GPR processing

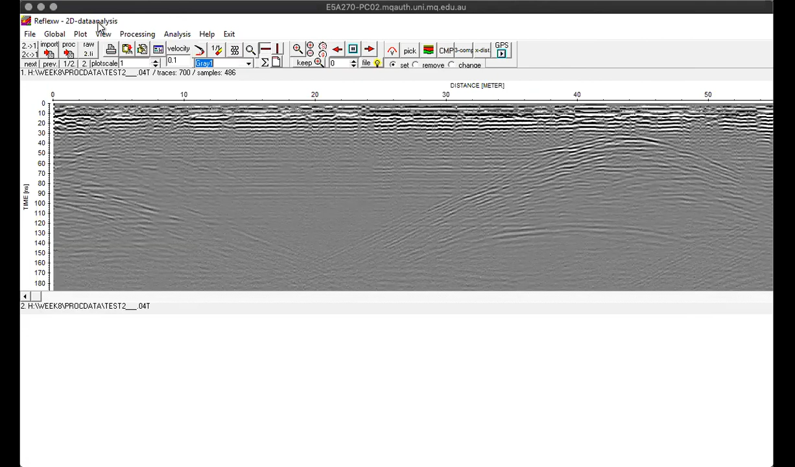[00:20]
steps for processing GPR data using ReflexW. So at this point we've opened Reflex and opened a project locally and we're in the 2D data analysis module. Our first step is to open or import a data set, file import. I'm selecting a Mala ID3 data because that's the file format of our GPR that we use. I've got a manual input. My output files processing steps will be just called test3 for this example. I now hit convert to Reflex. I'm now in my data file which I've put on the desktop of the local computer.
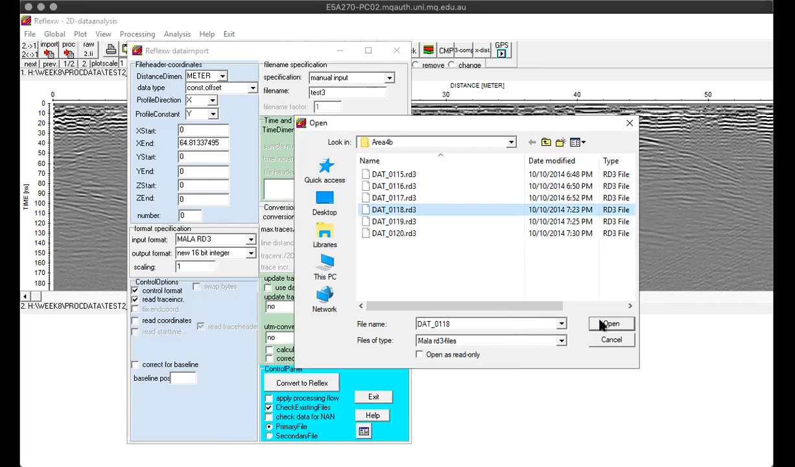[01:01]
I've unzipped the cast of the sinkhole file and I'm in a directory area 4b and I'm going to open one of these data files to have a look at. It's loading up all the traces and it's loaded it up now into my main window.
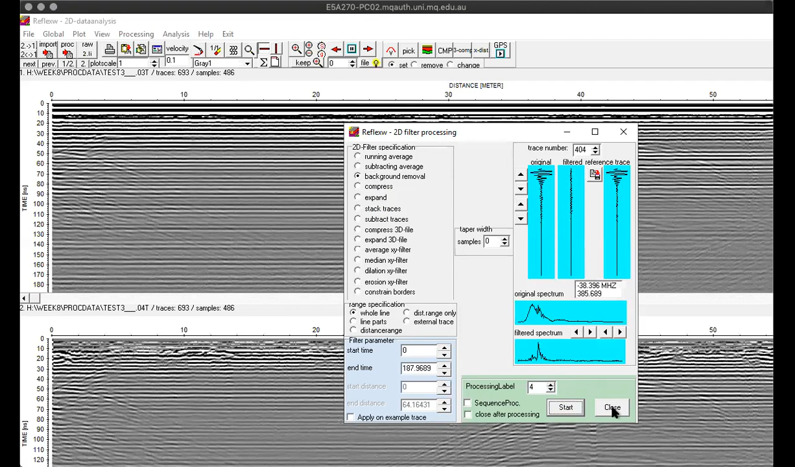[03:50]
If I close that now on this particular data set it hasn't done a perfect job of that background removal on this data at all but I can see those those sinkholes coming out in the data reasonably clearly.
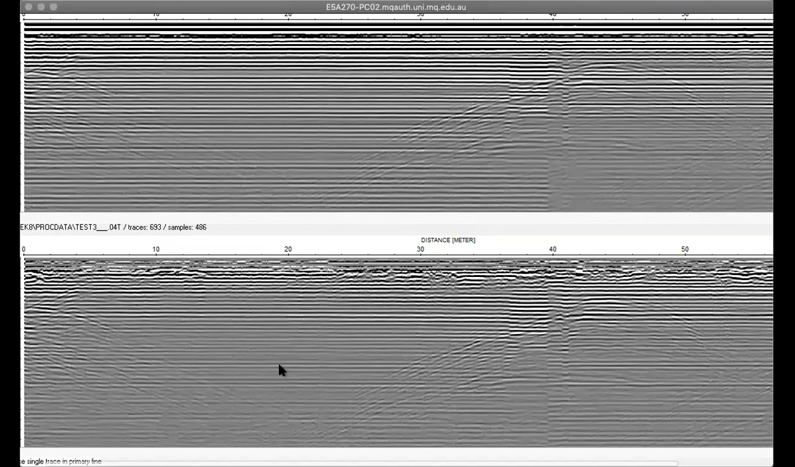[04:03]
Right, they're the four steps we generally go through. You may want to play with your options to bring out
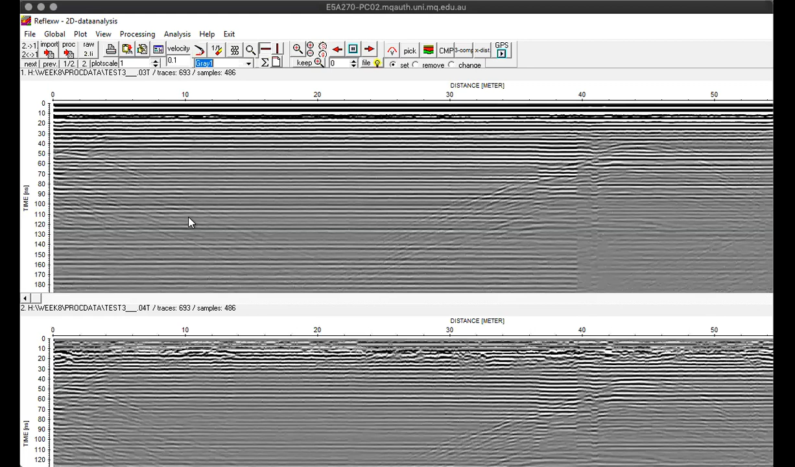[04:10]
the strength of these reflections more in the game and you may want to play with your background removal step to do a better job of removing these background lines because there's some wiggles and offsets in this particular profile.
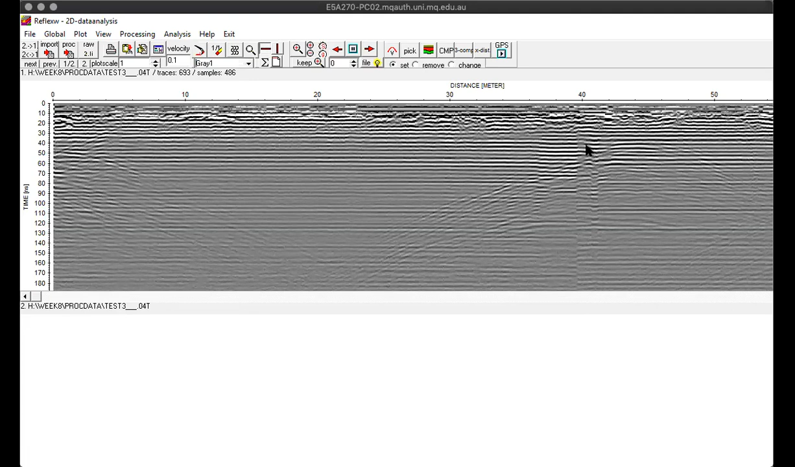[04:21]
It hasn't done it 100% successfully but on other profiles it works better. All right, that is the end of your processing steps for GPR.